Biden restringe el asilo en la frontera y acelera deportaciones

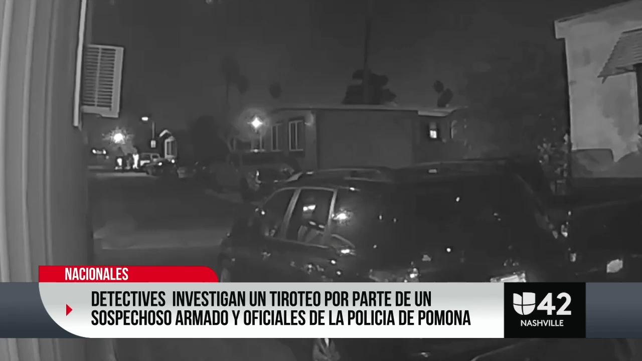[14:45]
El tiroteo quedó captado por varias cámaras de seguridad en este parque de casas móviles.